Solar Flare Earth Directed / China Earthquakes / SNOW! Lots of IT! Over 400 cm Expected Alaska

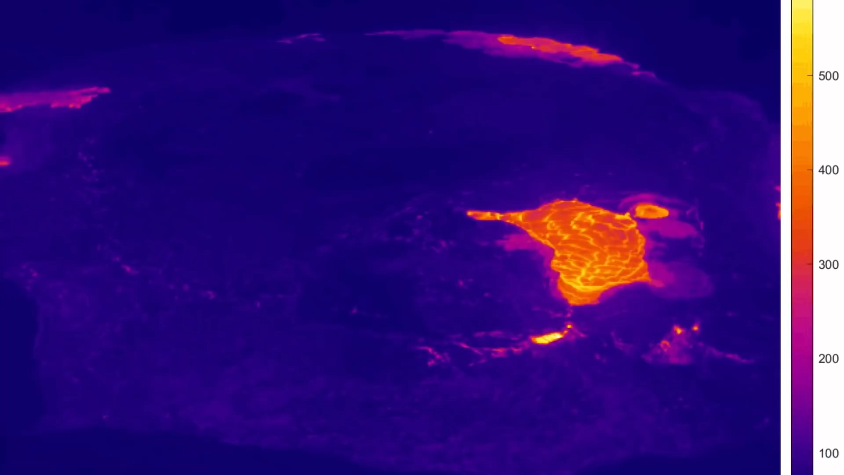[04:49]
As it is pretty active. Leaking out a couple more lava tubes into the summit caldera.